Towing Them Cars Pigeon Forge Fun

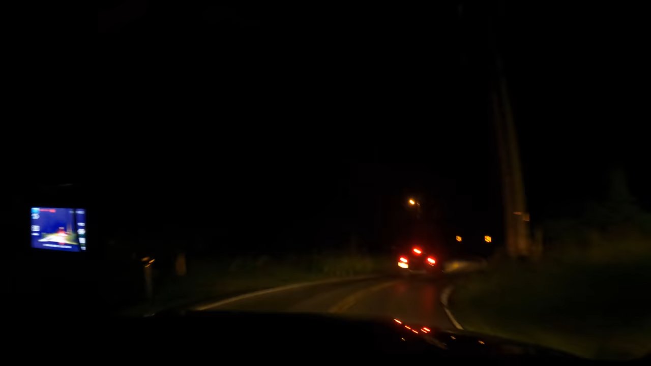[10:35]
Somebody called in, they're in the ditch, they hydroplaned. There she is. Yeah. Oh boy. What did she hydroplane on? There's like, I see that there was water at one point. Okay, well.